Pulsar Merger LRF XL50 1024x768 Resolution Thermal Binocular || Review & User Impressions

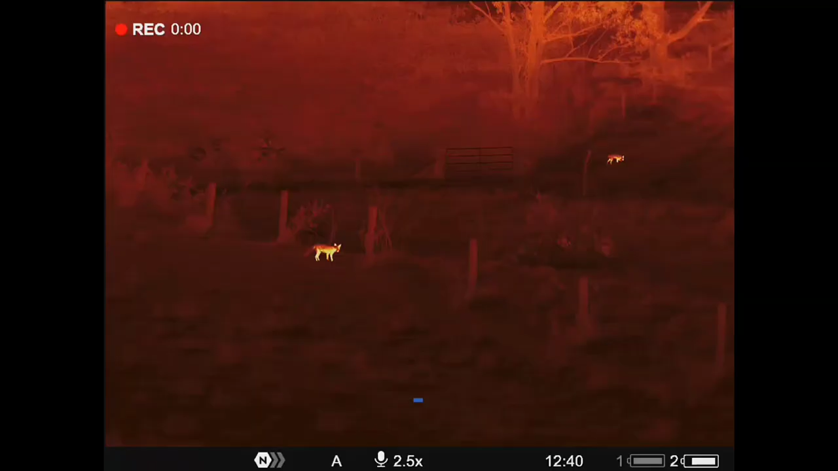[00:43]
I've confessed in the past to being a thermal snob, and yes, this one satisfies me on all levels, being 1024 resolution.
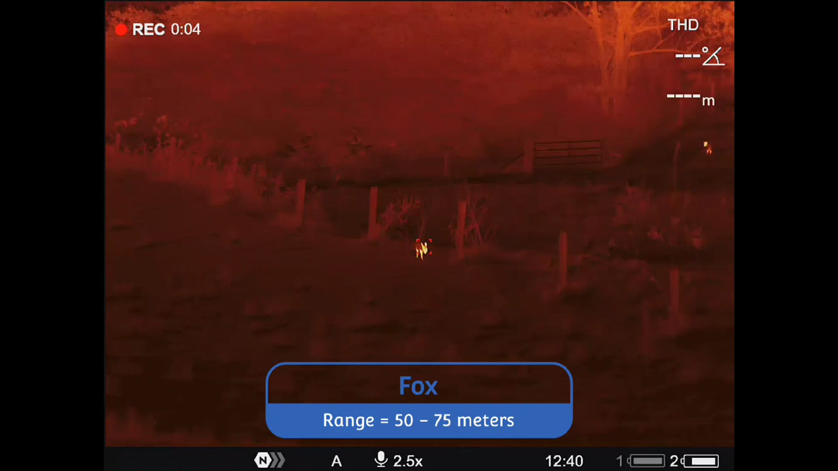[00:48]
Basic specs. It has a base mag of 2.5x,
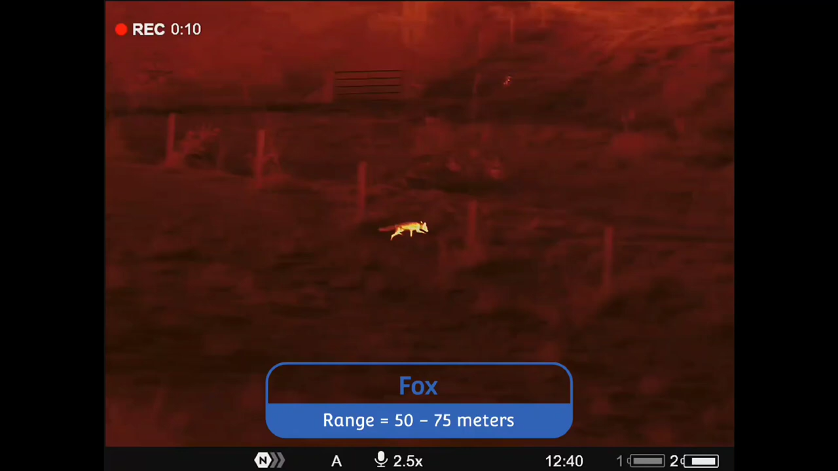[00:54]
it's a 1024x768 resolution sensor, with a 12 micron pixel pitch,
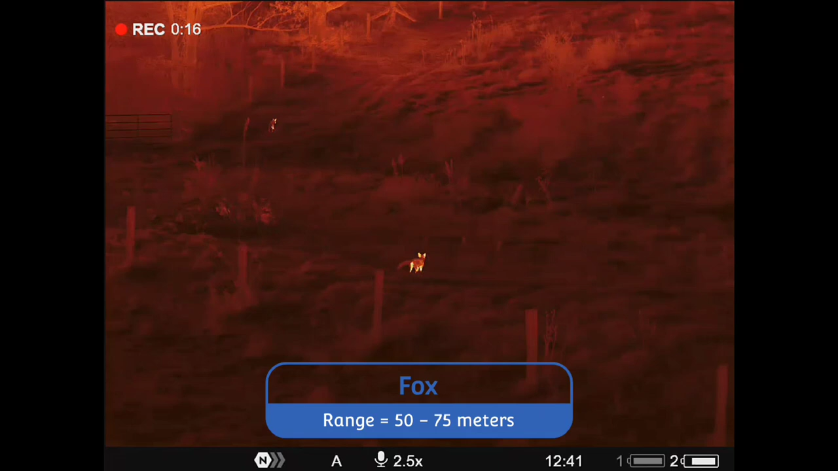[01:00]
the NETD of less than 40 millikelvins, and with a 50mm f1 germanium lens.
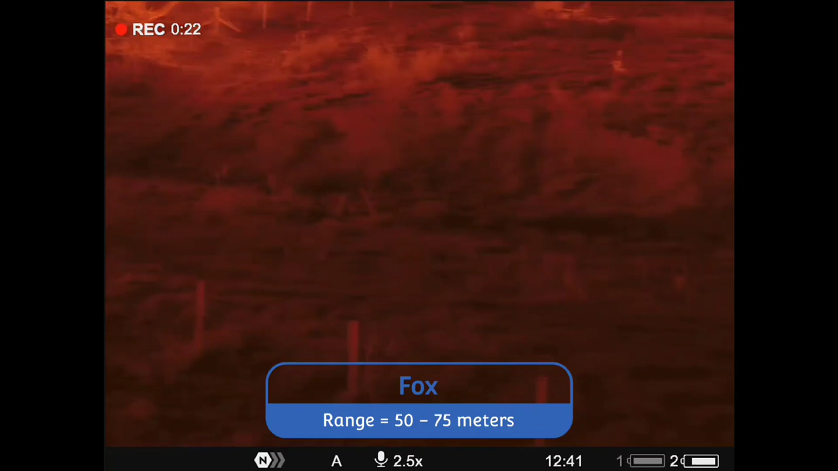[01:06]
It's a full colour, MOLED eyepiece screen at 1024x768 resolution as well, and a magnesium body.
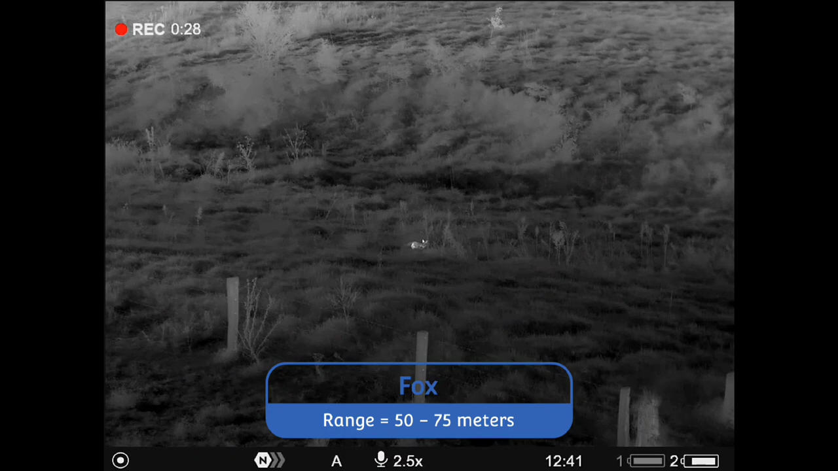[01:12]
What's that mean? Well, being a 1024 resolution,
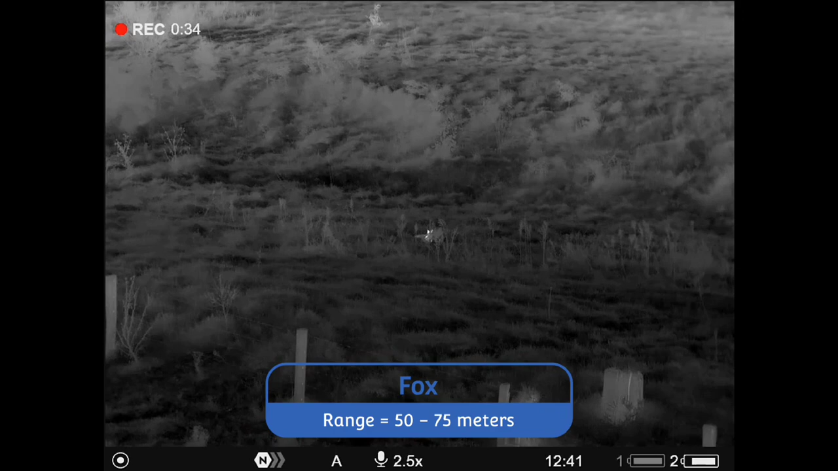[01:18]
that puts a much higher pixel density on the image viewed, compared to the regular 640 or 384 resolution devices.
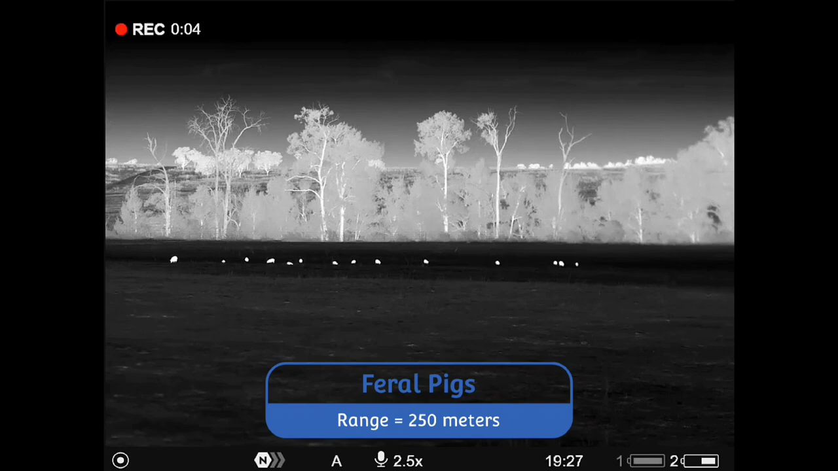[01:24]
This provides a much better image, and a much clearer digital magnification, to say the least.
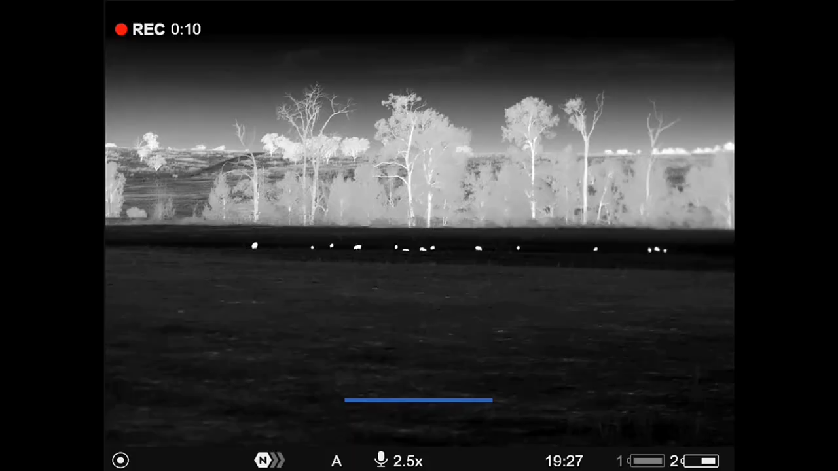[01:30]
What I would suggest people to do if you haven't watched my XP50 merger review, please go and have a look at that, because the XL50s are in an all but identical form factor.
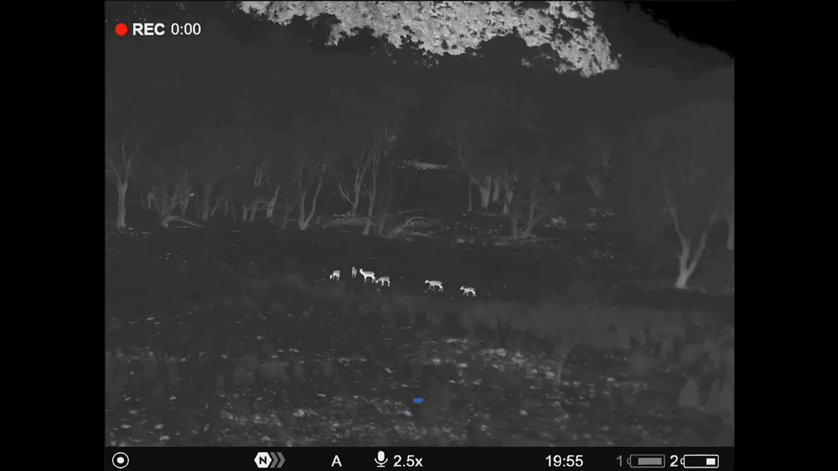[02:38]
On the physical feel of the buttons,
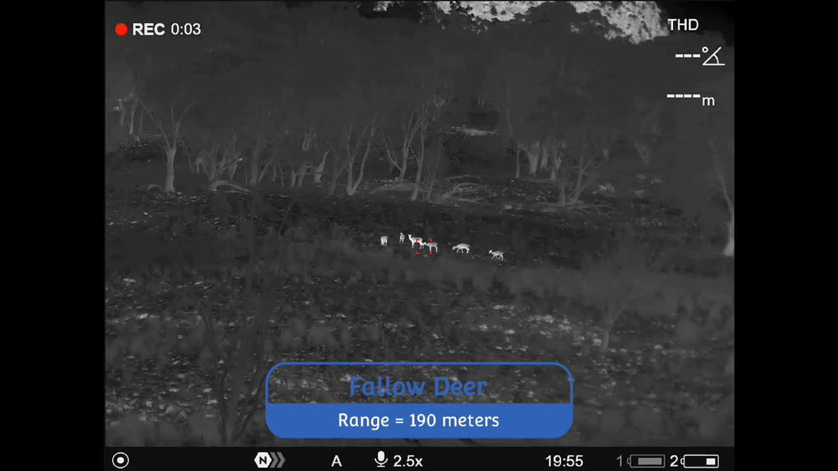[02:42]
I do prefer the more positive detent and soft click the XP50s have. The XL50 buttons feel a bit more mushy, without the soft click if I'm honest. Sometimes I do find myself inadvertently turning on the pip, or zoom, when I didn't realise I'd press the button.
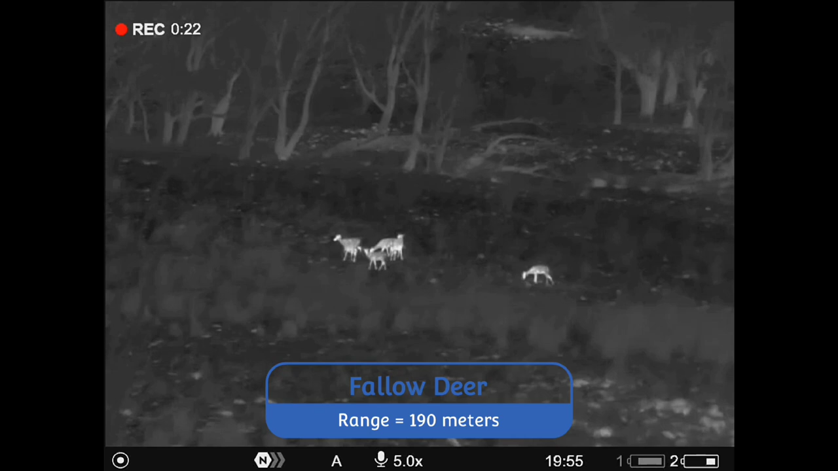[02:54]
Not a big issue, but it's a slight difference between each model that I've noticed.
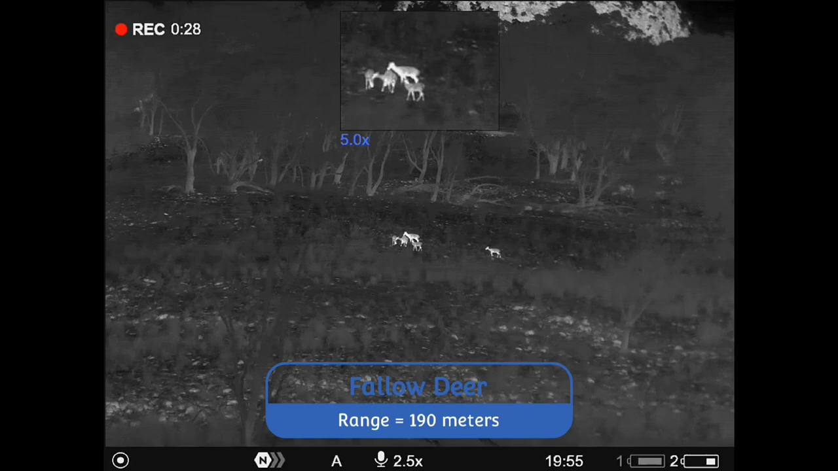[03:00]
One gripe I had with the XP50, was the front barrel focuser was way too easy to move.
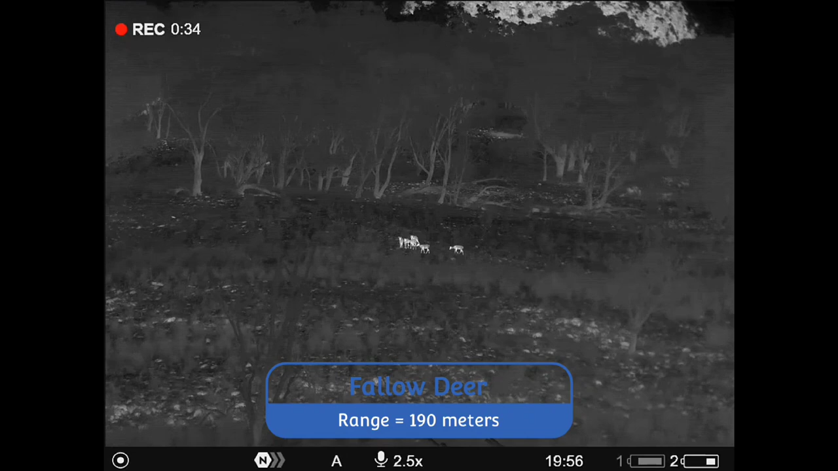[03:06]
Basically, this made it a two handed device, in my opinion, as you constantly had to shift focus as it was easily bumped off.